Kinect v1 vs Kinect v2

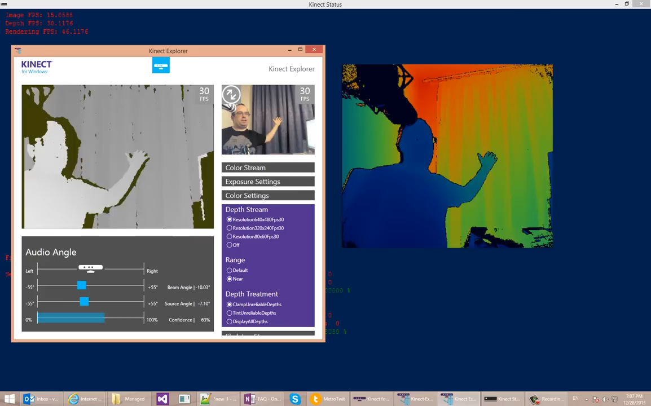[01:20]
The new sensor, which now you can see on the right, and this is the version 1 sensor. The new Kinect has much sharper edges. It's much less fuzzy, and it actually seems to be much more precise. Now the range, the actual range of the new Kinect starts maybe 5-10 centimeters beyond what the old Kinect sees. But you can see the old Kinect is extremely fuzzy at this range as well.
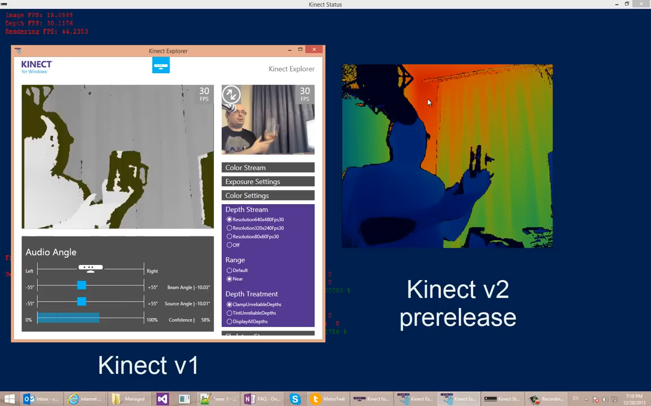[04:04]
The new Kinect sensor has more like an outline kind of shadow because it works in a different way. I wanted to show you one more object, which is a transparent glass. And what's interesting about this is that the old Kinect sensor really can't do anything with it. It's just a blob full of shadows. The new Kinect sensor, it's also just a blob full of shadows. But what you can see is that if I pass my hand behind it,
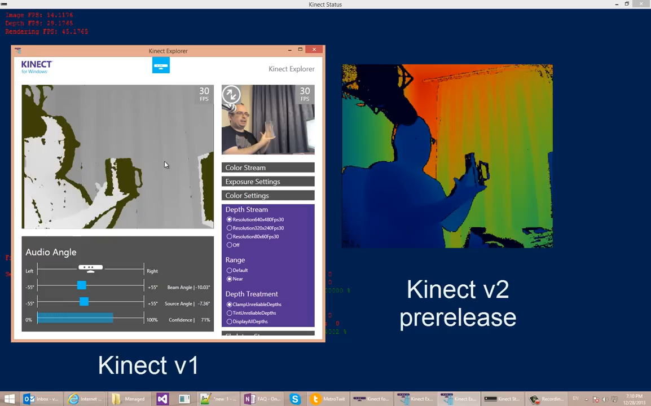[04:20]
it can kind of see through the hand, through the glass and see the hand there. And the hand is distorted just like it is distorted in the RGB view because the
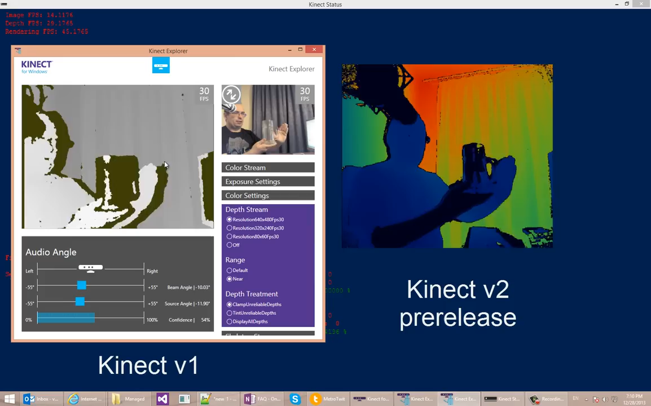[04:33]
glass behaves as if it was a lens. So I find that pretty interesting and amusing.
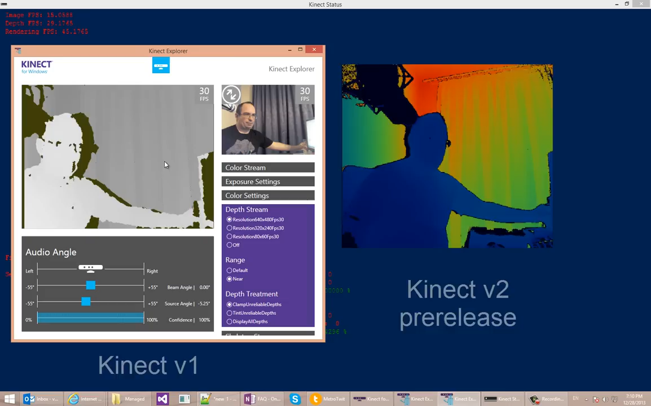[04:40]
So let me switch over to another set of programs and show you the difference in sensitivity between the two sensors.
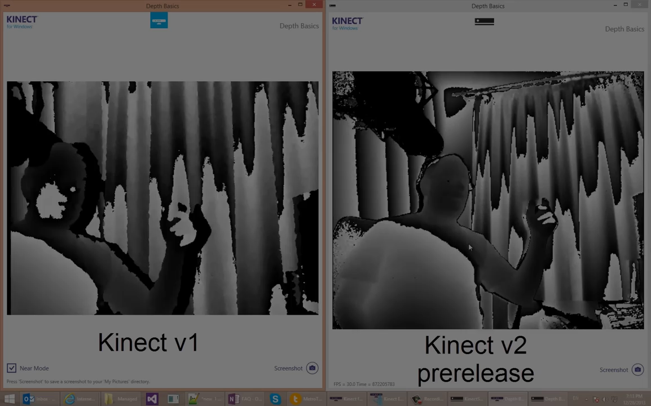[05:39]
The next thing I want to show you is this mouse. This is the mouse that I'm using. And with the old sensor, you can barely see that there's something in my hand, but you can't really see what it is.